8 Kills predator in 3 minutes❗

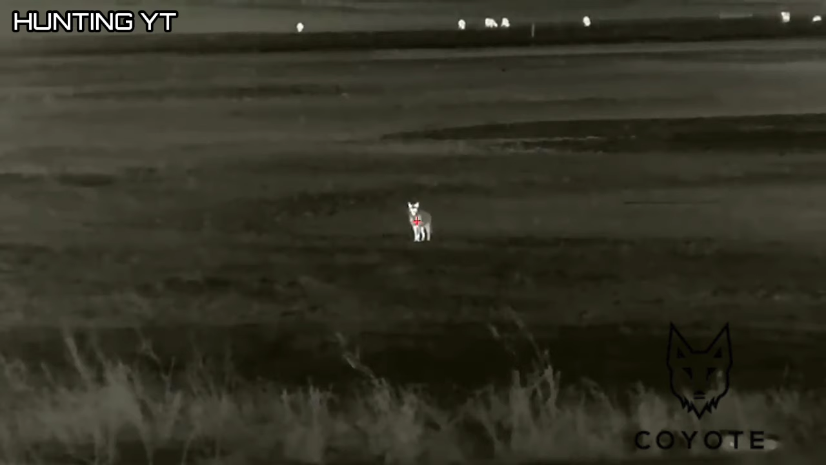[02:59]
Keith, you on the left one.
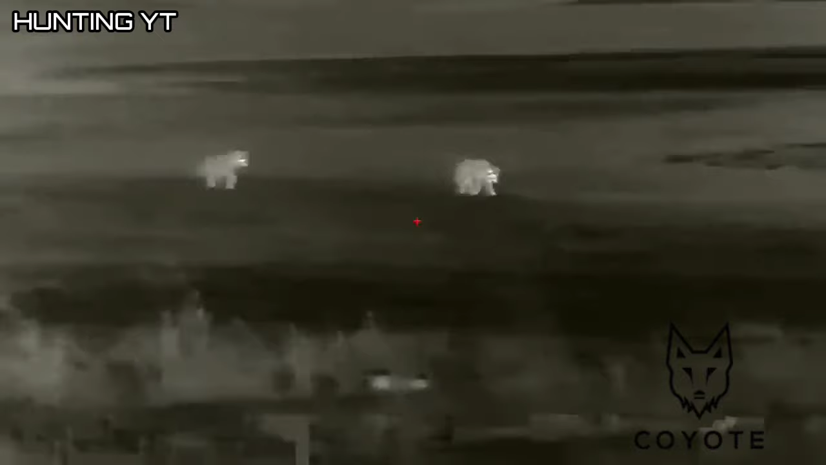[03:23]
All right, and then whenever they stop. You ready, one, two, three. We might have wrecked him. Sorry.
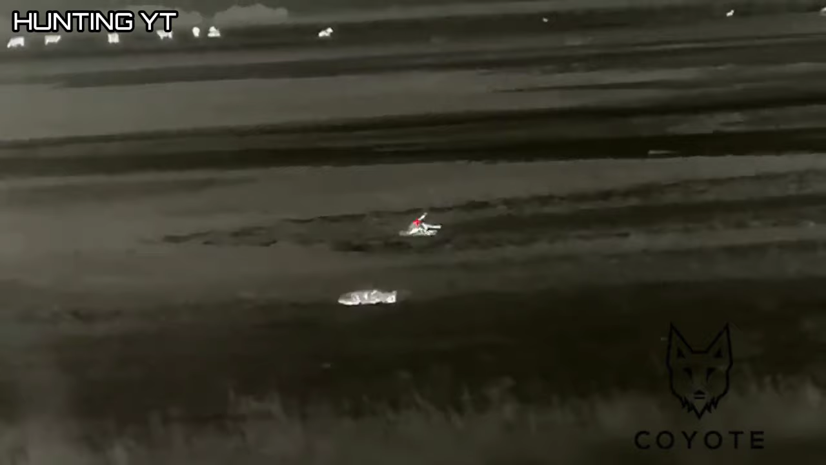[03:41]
That's all right. We need to have it done. I had to shoot with him. That's still pretty badass.
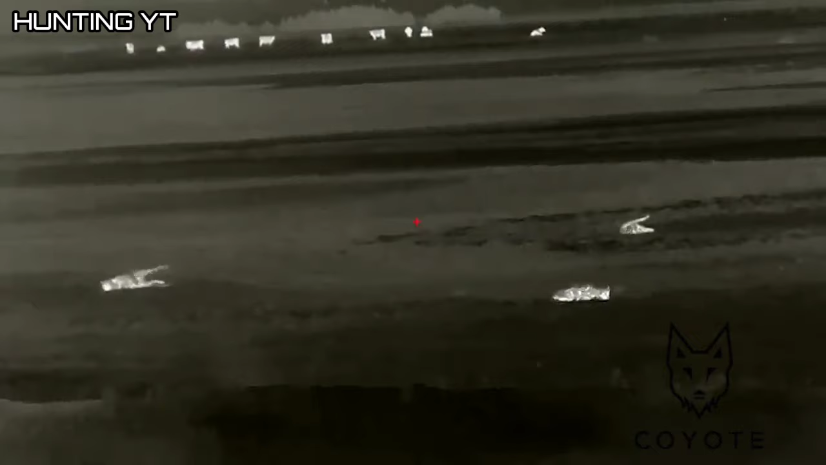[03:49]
There's three dead ones. Yeah, it is.